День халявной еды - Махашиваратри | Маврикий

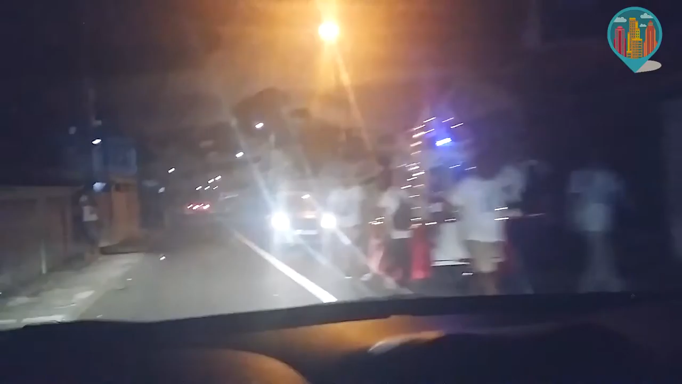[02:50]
Да, очень позитивное настроение здесь влетает в воздухе. Да, да, все улыбаются, музыка такая играет, красивая, все нарядные, идут как на праздник, идут люди там, парочки с колясками, с маленькими детками.